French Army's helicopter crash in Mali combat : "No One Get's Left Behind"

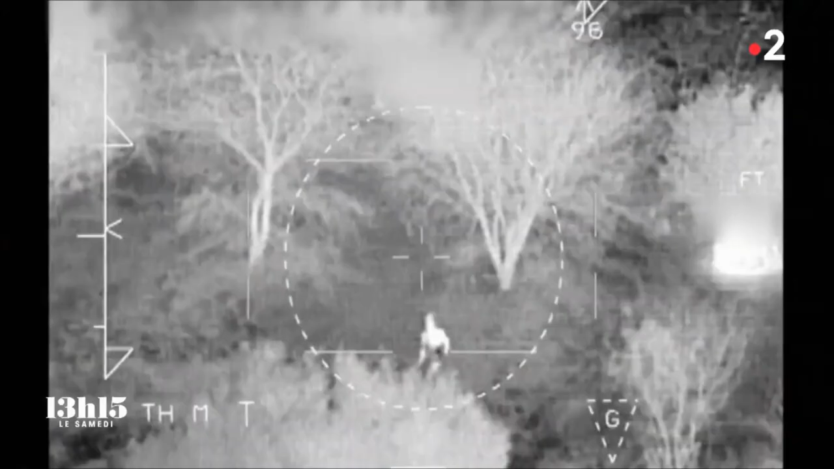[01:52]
Ok, il y a un gars, qui vient de se barrer en direction du bois là.
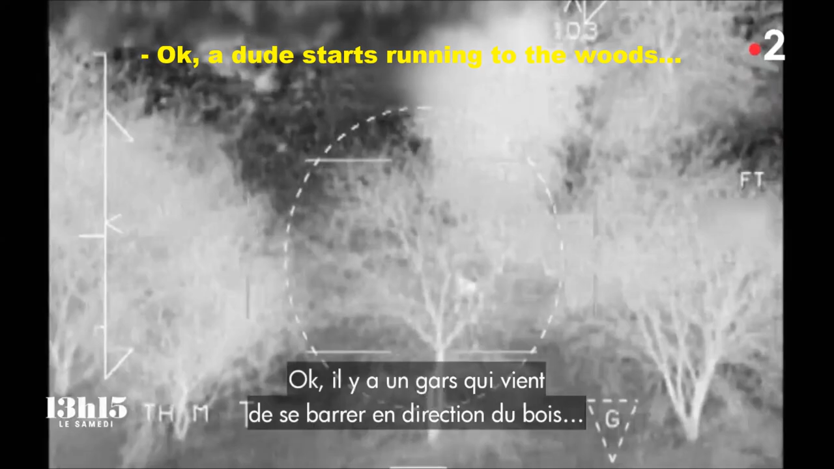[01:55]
T'as les Spartans à vos midi pour 20 mètres. Ok.
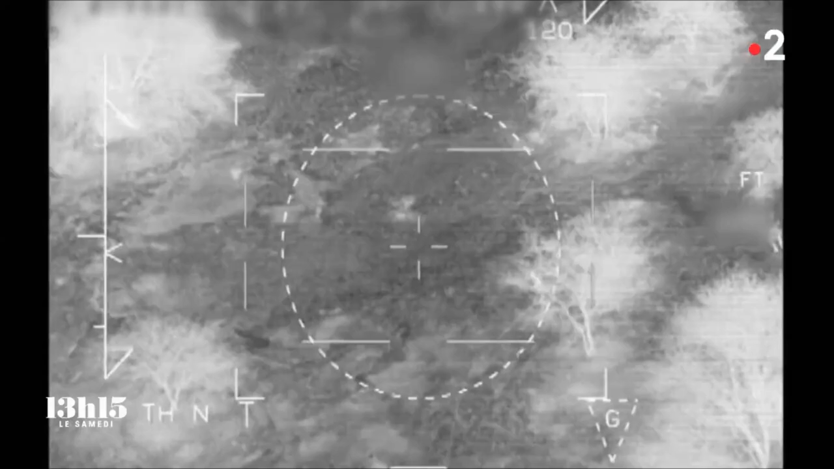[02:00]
Et Diablo toujours contact caméra. Ouais, ferme.
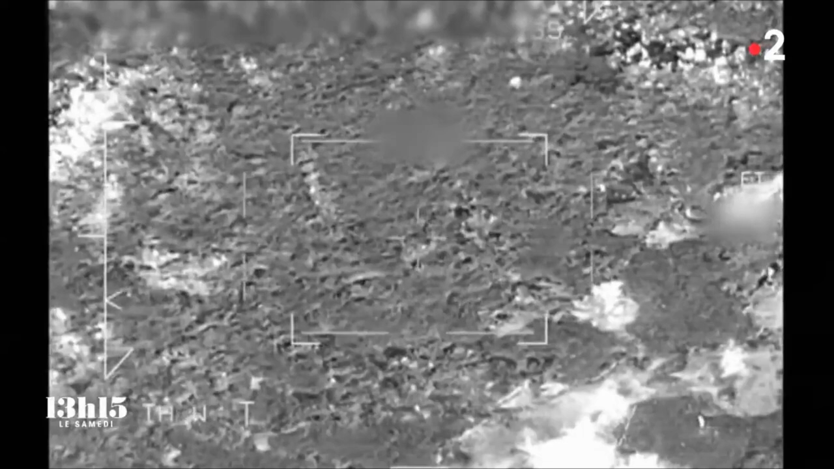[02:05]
Ok, ça part. Feu. Ça tire.
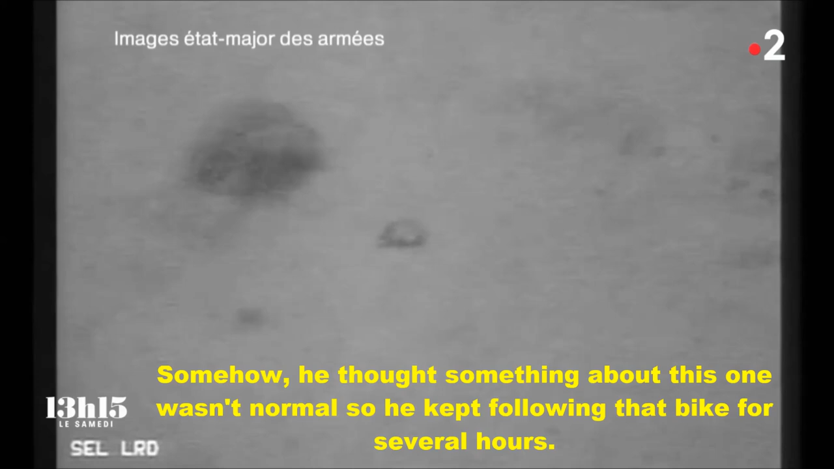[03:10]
Donc il suit la moto pendant de longues heures et il est un peu plus de 20 heures quand il détecte un regroupement d'une dizaine de personnes.
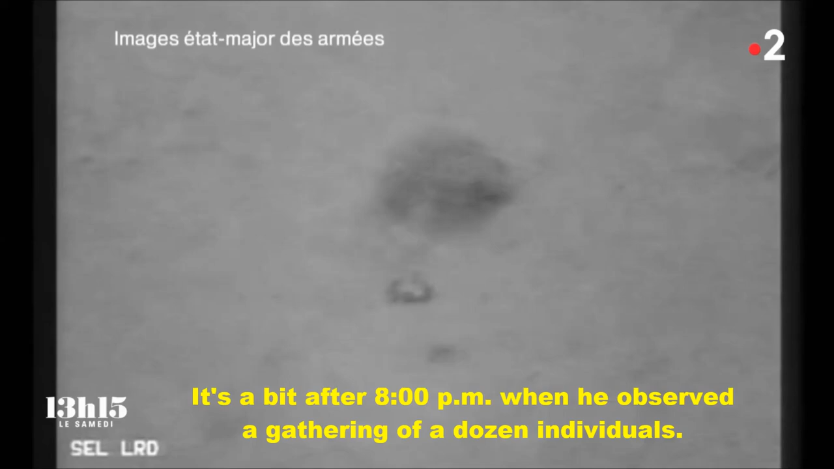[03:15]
Ouais, pour Diablo 33, effectivement.
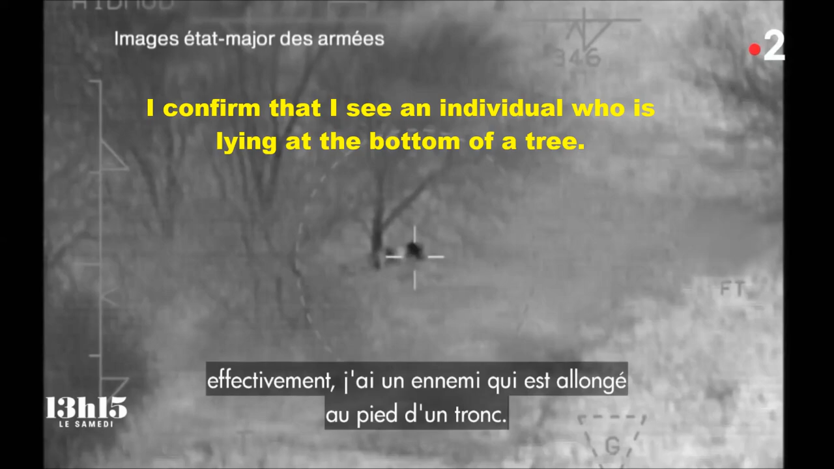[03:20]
Moi, j'ai un Pax qui est allongé au pied d'un tronc. Hein.
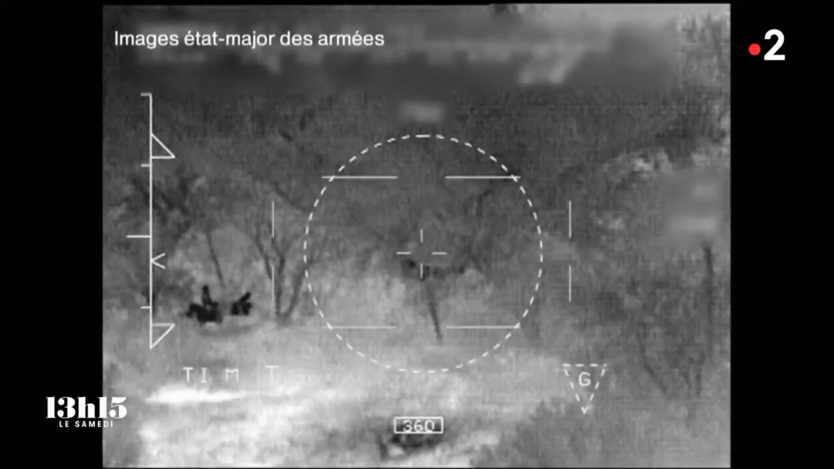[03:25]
Que font ces 10 personnes dans des bois au milieu de nulle part, regroupées,
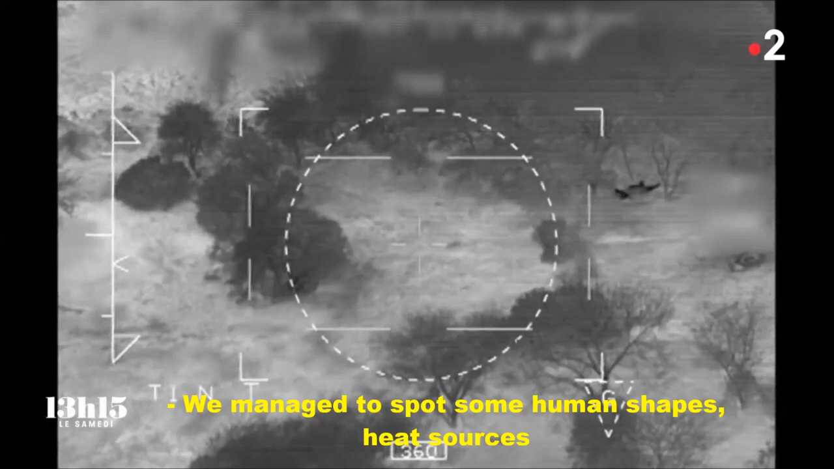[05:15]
Nous, on arrive à distinguer des formes humaines, des sources de chaleur qui se détachent par rapport à la végétation.
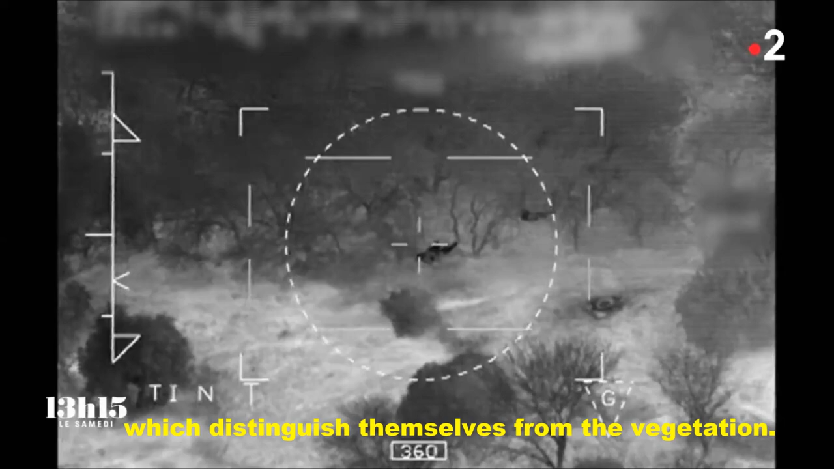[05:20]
Oh, regarde, là, j'ai un autre truc là, tu vois, là. Ouais. Un backup. Ouais, je vois.
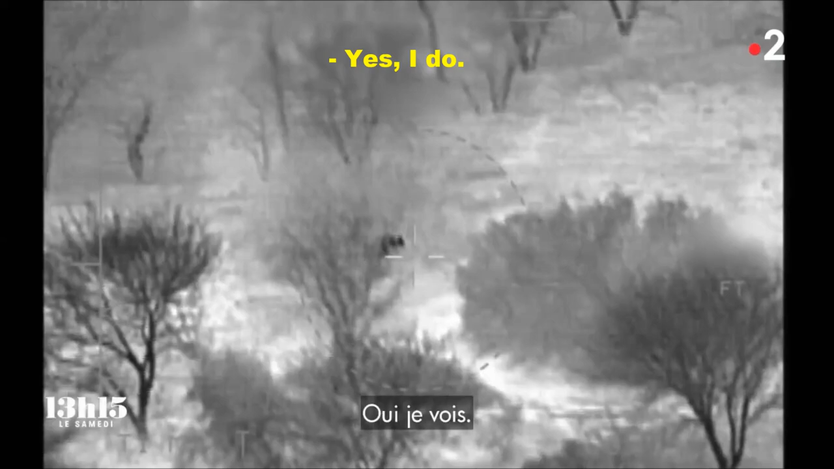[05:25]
Pour 20 mètres au nord de l'Isparque, une dash thermique.
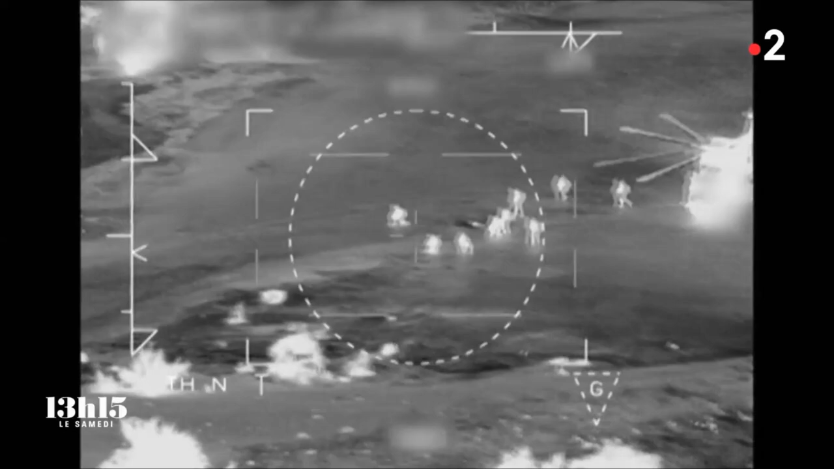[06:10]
Dès la dépose, enfin quelques minutes après la dépose des commandos, le commando est pris à partie.
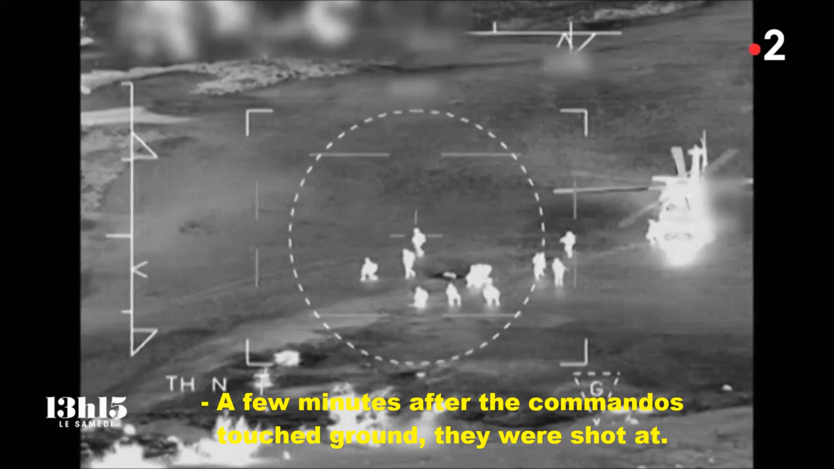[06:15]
Maintenant, nous avons la preuve qu'en bas, ce sont des terroristes.
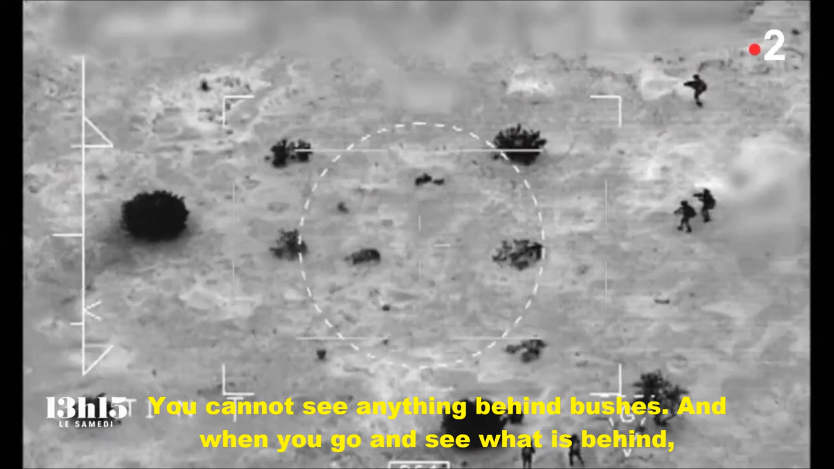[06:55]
Et puis quand on va voir derrière le buisson, si on trouve, voilà, c'est arrivé, on a trouvé des gens derrière le buisson avec une arme qui nous attendait.
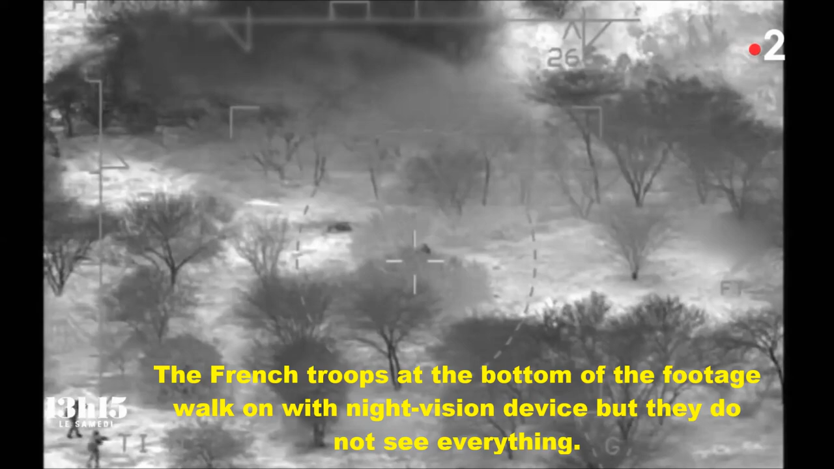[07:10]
Les Français, en bas de l'image, avancent avec des jumelles de vision nocturne, mais ne voient pas tout.
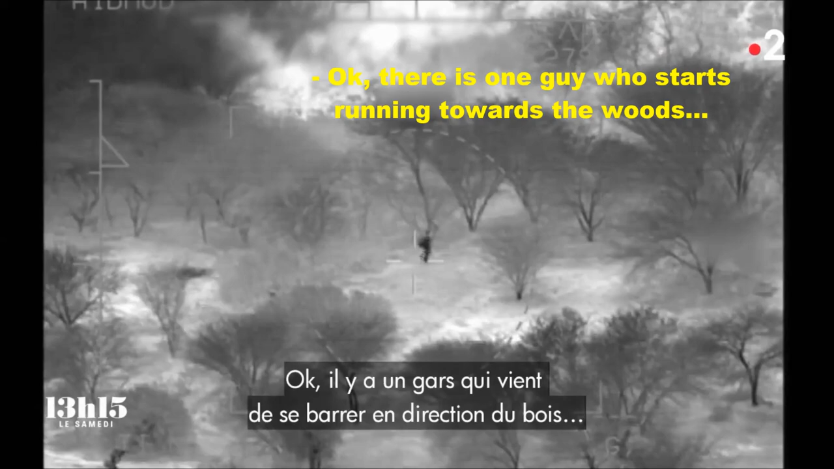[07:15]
Ok, il y a un gars qui vient de se barrer en direction du bois là. Les Spartans à vos midi pour 20 mètres.
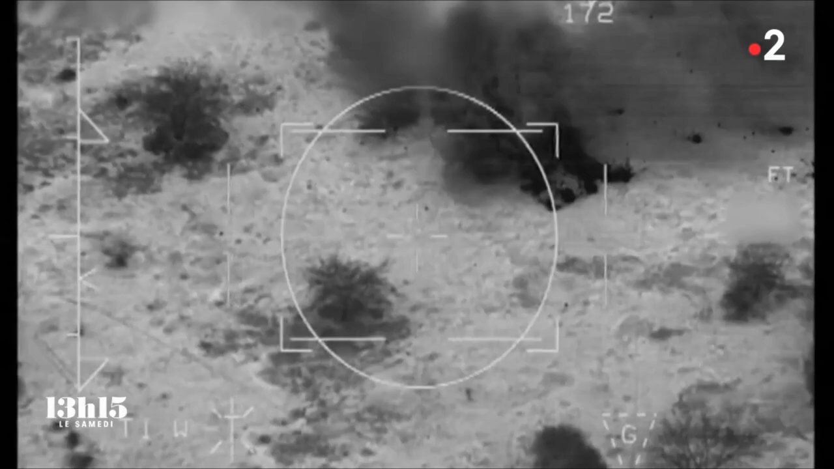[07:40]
En face, il y a un ennemi qui tire des rafales.
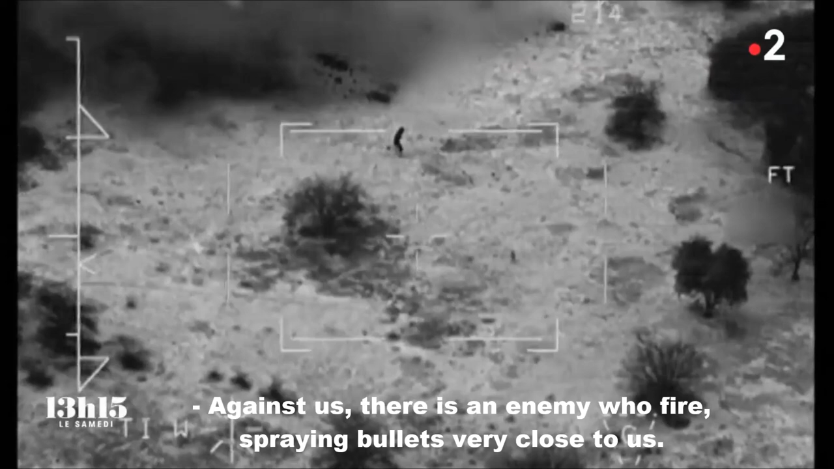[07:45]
Il y a des balles qui passent très très très très près. On était à moins d'un mètre, voire quasiment à bout portant, quoi.